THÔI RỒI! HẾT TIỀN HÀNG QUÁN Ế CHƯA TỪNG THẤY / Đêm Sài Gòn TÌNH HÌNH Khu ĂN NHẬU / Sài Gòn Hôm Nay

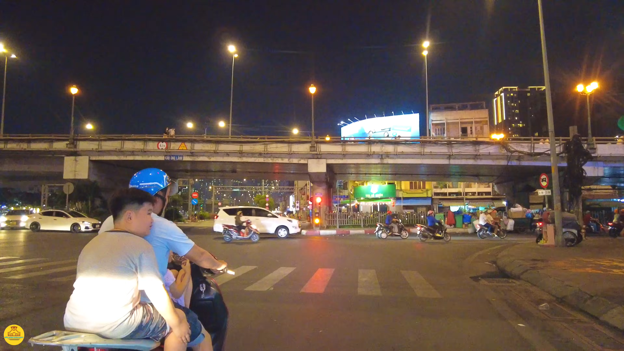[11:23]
Khu vực chợ cầu Ông Lạnh đó.
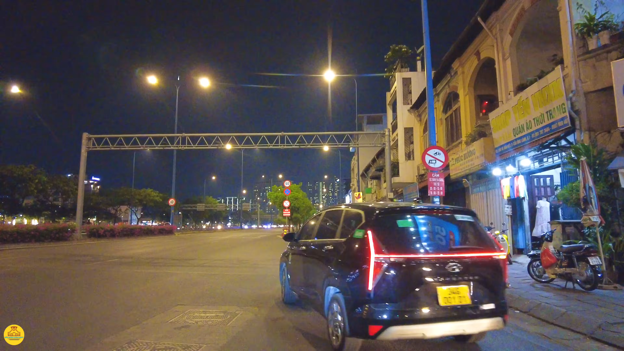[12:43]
Rồi xe đang đi chắc là đi sửa đường, làm đường đó.
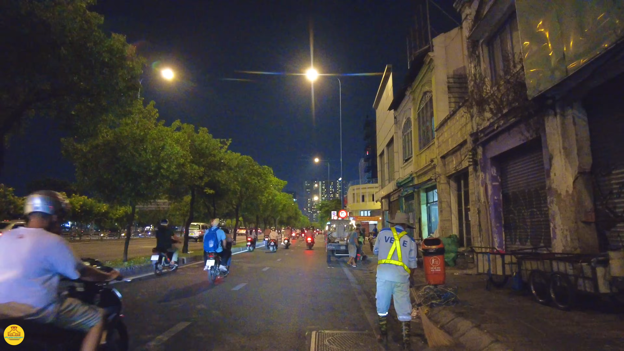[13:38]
Khu vực này là con đường Đề Thám nha.
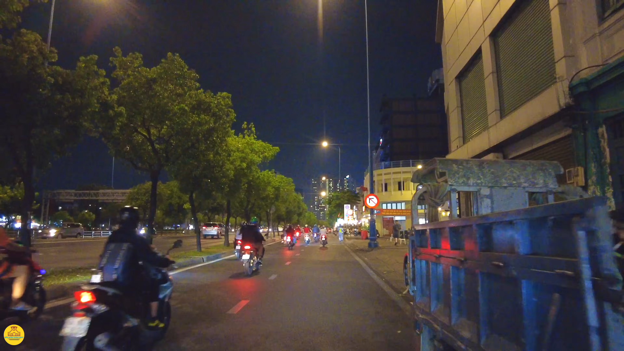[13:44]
Quẹo vào thì chúng ta vào khu vực Cô Bắc, Cô Giang, hoặc là chúng ta qua ngã tư quốc tế Bùi Viện ngày hôm nay đó.
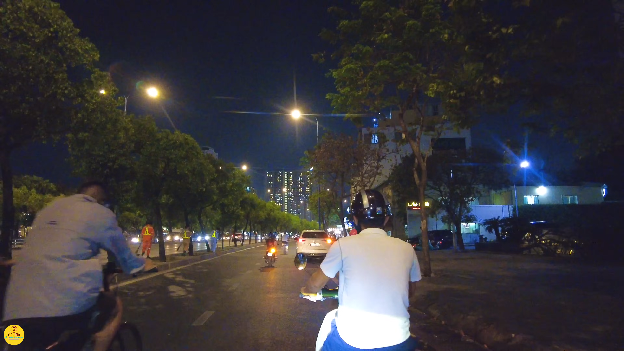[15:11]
Đó, em vẫn đang chạy trên con đường bến Chương Dương ngày xưa, bây giờ là con đường Võ Văn Kiệt.
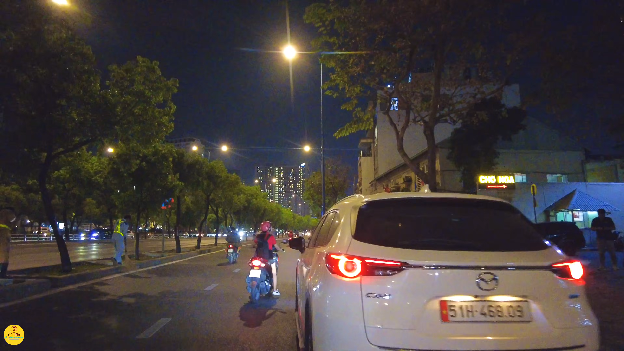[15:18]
Võ Văn Kiệt là tên một con đường dài từ ngay cầu Khánh Hội ha, đi thẳng lên cho tới An Lạc luôn, ra vùng bên An Lạc quốc lộ 1A luôn, ra lộ Đại Hàng. Đây lẩu bò quán này đông,
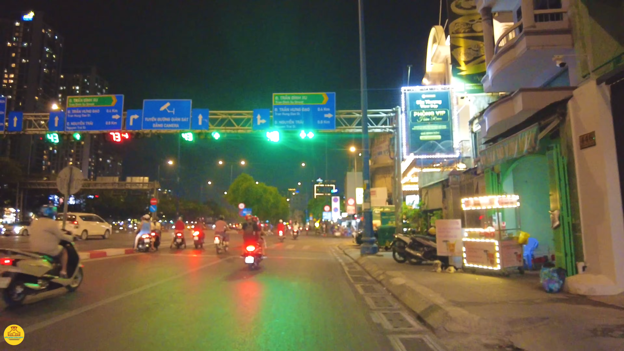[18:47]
Trần Bình Xu này quẹo phải thì chúng ta đi về Trần Hưng Đạo ha, Trần Hưng Đạo Nguyễn Trãi,
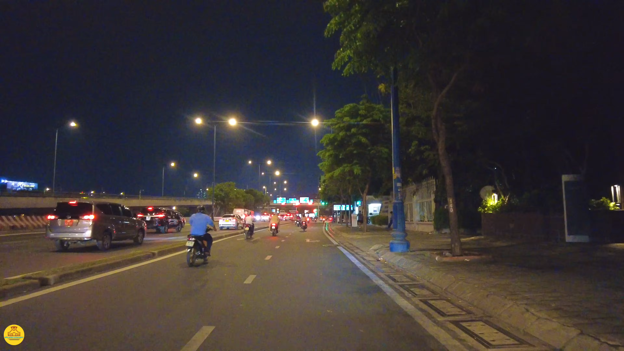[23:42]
Em đứng chờ đèn đỏ nha. Đứng chờ đèn đỏ ngay cầu Nguyễn Văn Cừ nè. Bờ phải thì chúng ta đi về hướng ngã 6 Cộng Hòa luôn. Cái bùng binh ngã 6 Cộng Hòa. Còn đi thẳng ở đây thì chúng ta sẽ qua tới khu chợ quán. Ngay vị trí này là nhà đèn chợ quán đây.
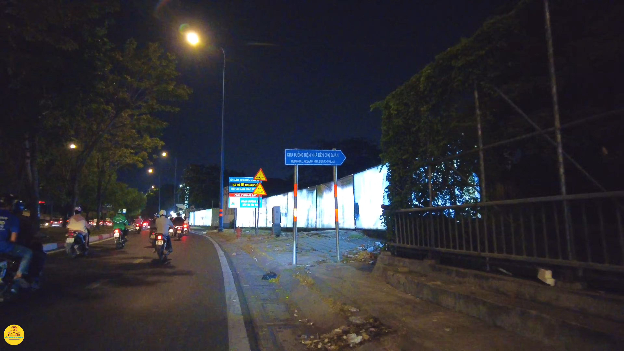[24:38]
Chỉ là cái vị trí thôi. Ở đây nó là cái khu căn hộ Dragon Riverside nhưng mà từ khi em vào Sài Gòn tới giờ thấy quay như vậy luôn, chưa có xây gì hết trơn, người ta quay lại như vậy thôi.
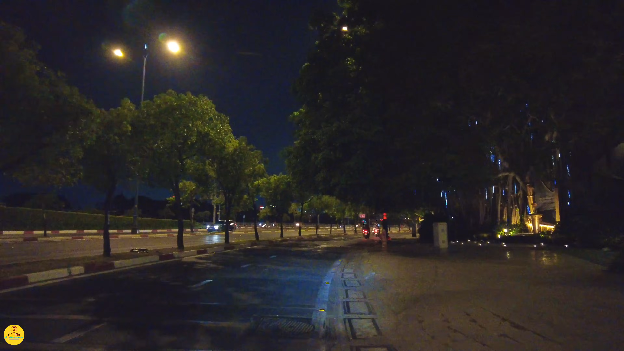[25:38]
Ở đây có một cây xi thả rễ xuống rồi người ta gắn cái đèn led chạy dài, chỗ này nhìn nó u ám tăm tối ha.
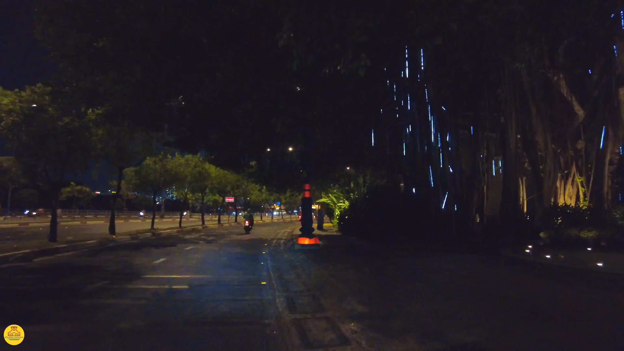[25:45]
Đúng vị trí nhà đèn mà chả có đèn, nó cứ mờ mờ ảo ảo đó, cái chữ Dragon Riverside City này.
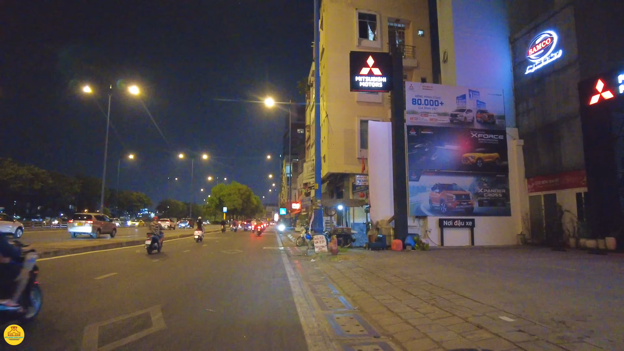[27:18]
qua cầu chữ Y rồi tới khu cầu Nguyễn Tri Phương. Đó, coi thử như thế nào. Bên phải của em là cái chung cư ngày hôm nay em gọi là chung cư chợ quán,
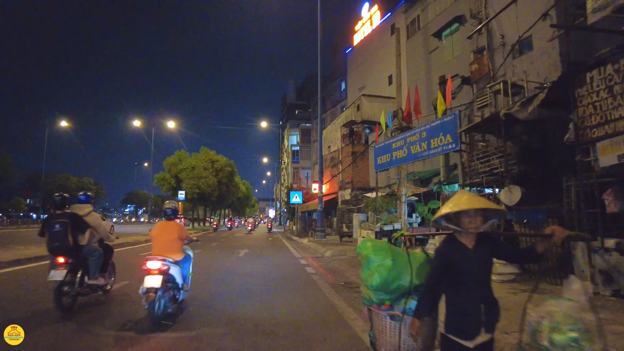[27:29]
nó là cái chung cư nhà cháy ngày xưa đó.
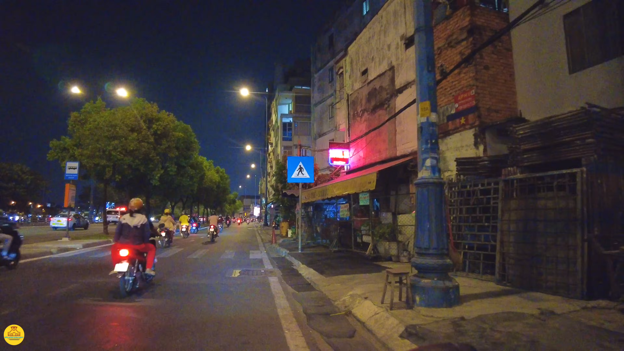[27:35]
Có một đợt nó cháy chắc cũng phải hai mấy là ba chục năm trước rồi. Và phía trước đây là con đường Trần Bình Trọng, suốt dọc theo cái vị trí con đường bến Hàm Tự này nè thì người ta kinh doanh vật liệu xây dựng khá là nhiều, dài lên cho tới con đường Hải Thượng Lãng Ông luôn, tức là con đường Khổng Tử đó, dài tới phía trên đó luôn.
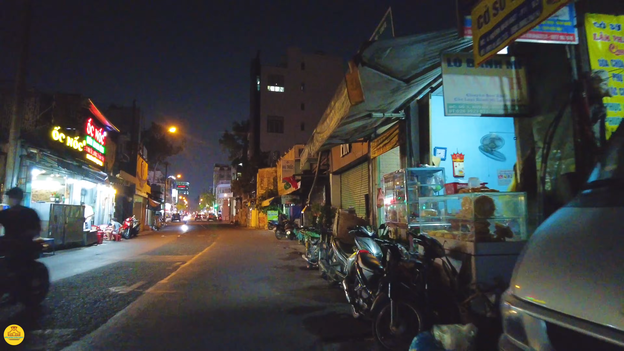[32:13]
Rồi ở đây thì em ra đường Trần Hưng Đạo rồi nè cô bác anh chị. Con đường Huỳnh Mạnh Lạc về đêm thôi, chạy thẳng con đường này luôn cũng được.
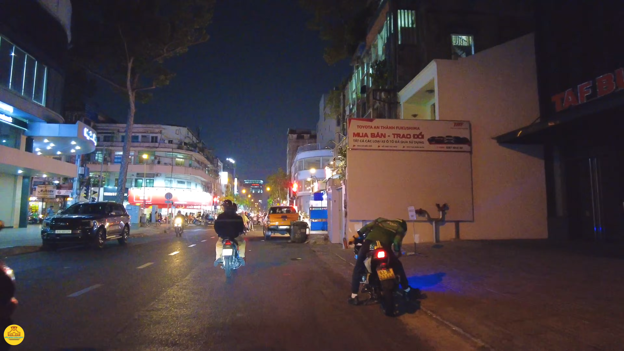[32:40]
Thật ra tối hôm nay thì em đi tập hát bên xóm gà Phục Sinh,
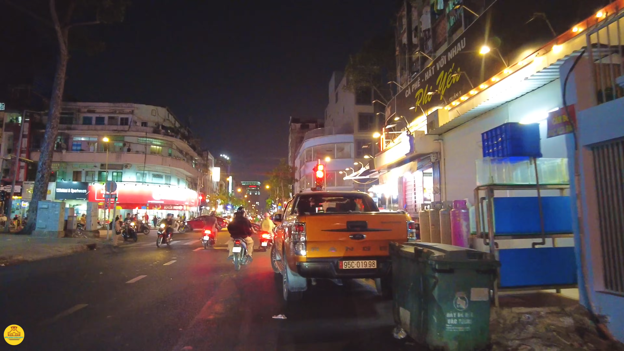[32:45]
đi thẳng hướng này cũng được, qua Bình Thạnh. Rồi ở chỗ quán này thấy thường về chưa, không có khách.